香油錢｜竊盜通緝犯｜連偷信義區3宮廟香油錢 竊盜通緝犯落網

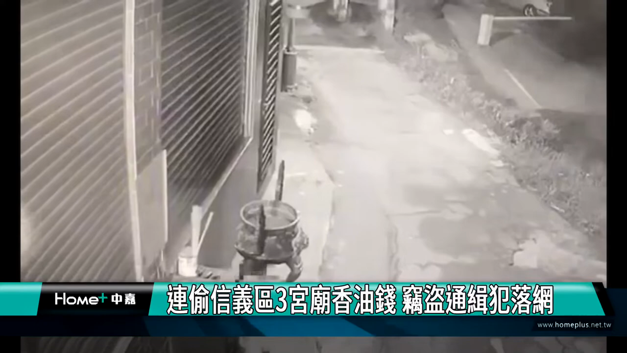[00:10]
台北市新区三间公庙接连发生窃案。